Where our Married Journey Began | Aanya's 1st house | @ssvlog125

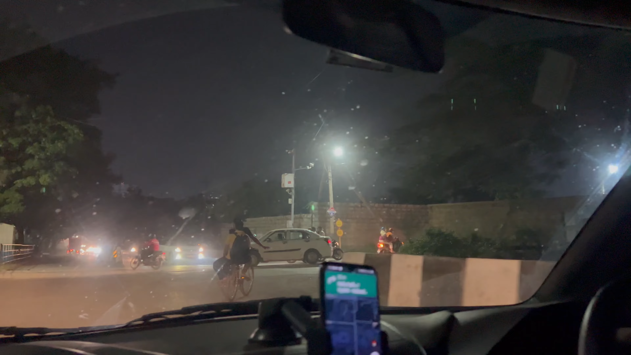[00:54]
ये देखो यार, इधर ही मेरा पहले पुराना ऑफिस हुआ करता था जब मैं बेंगलोर में था काम कर रहा। और यहाँ पे रोड देखो कितना सकरा है,
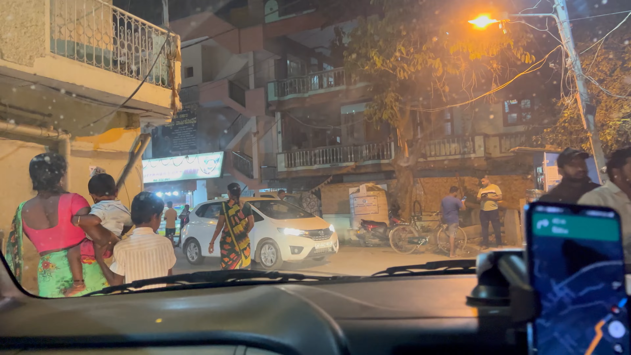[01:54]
ये टर्न यहाँ पे ट्रैफिक, यहाँ पे गाली गलौज जब यहाँ पे अटकते थे बाइक से, याद है ना? हर समय बिल्कुल याद है यार, ये कैसे भूलेंगे। हम लोग यहाँ रहते थे इस वाले सोसाइटी में, साई राघवेंद्रा, कन्नड़ में लिखा है व्हाइट में डांस।
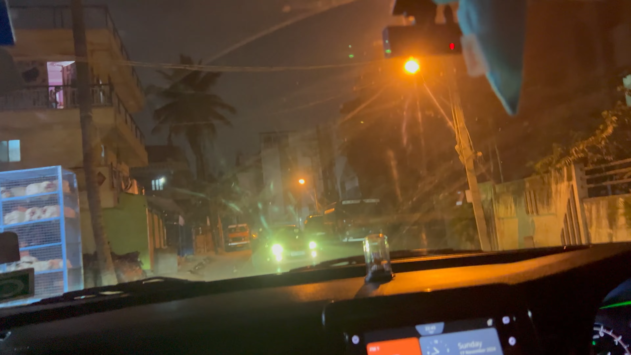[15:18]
मतलब इतना सारा टावर और बिल्डिंग्स बन रहा है और ये जो है ये बॉटल नेक है, ये इनफैक्ट इससे ज्यादा बड़ा आगे में वो जो मंदिर वाला इलाका है ना,
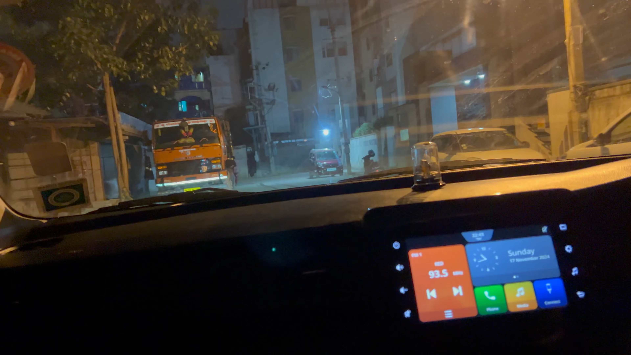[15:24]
क्या ही कर सकते हो। लेकिन बट आई थिंक आप लोग तो ये वाला कम लेते हो गे?